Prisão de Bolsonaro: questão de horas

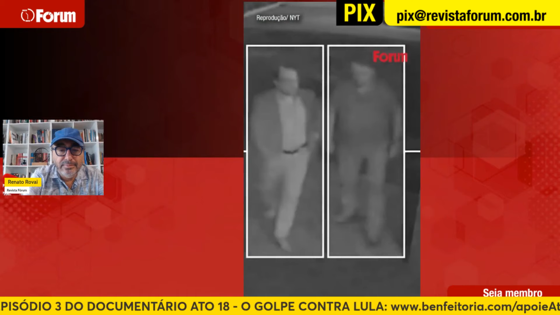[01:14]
Olha lá, entrando uma pessoa, com aquele barrigão de chuchu podre.